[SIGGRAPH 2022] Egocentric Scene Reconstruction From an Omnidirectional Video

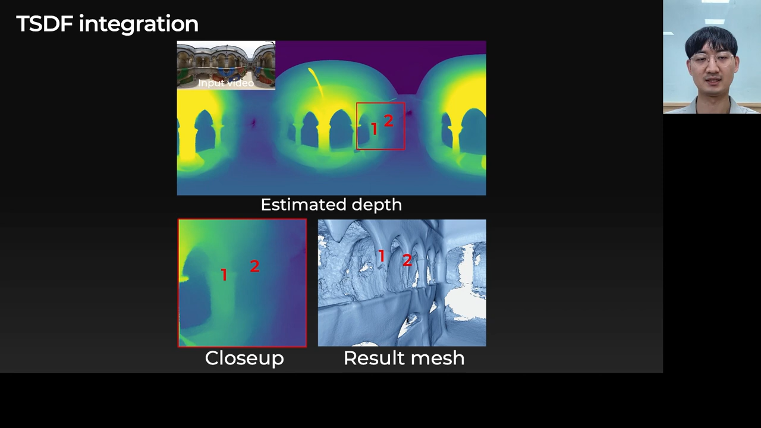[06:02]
We observed that the depth accuracy and TSDF truncation policy caused this problem. Let's look at the depth map. First, the depth accuracy along the baseline axis is low. We can see this on the left and right sides of rectified images. It is because estimating depth along the baseline axis of a stereo image pair is geometrically impossible.
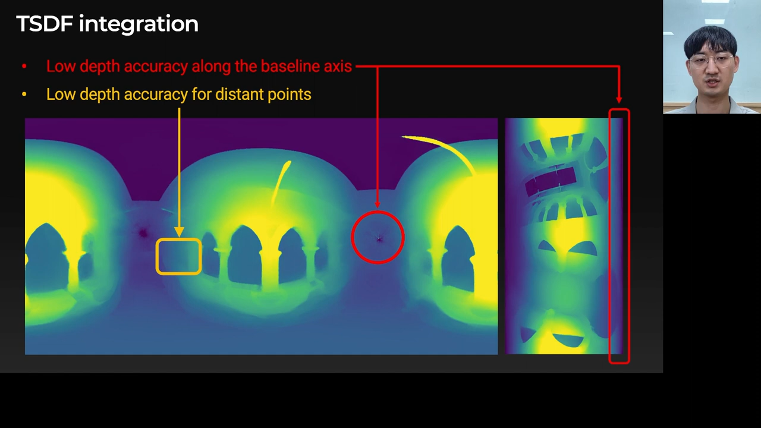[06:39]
Second, depth estimates of far surfaces are inaccurate, which is caused by a small disparity. Also, the lack of checking depth and color consistency is another problem. We solve the first problem by simply masking out circular regions around the epipoles.
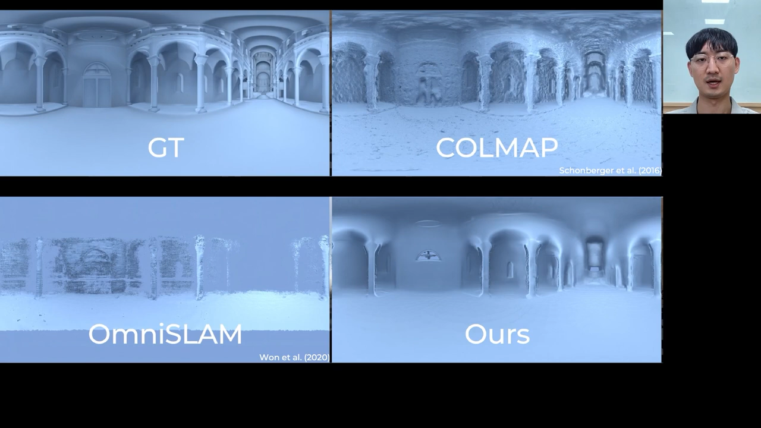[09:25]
Our method outputs smoother and more accurate results than other methods. Here we show a depth accuracy comparison.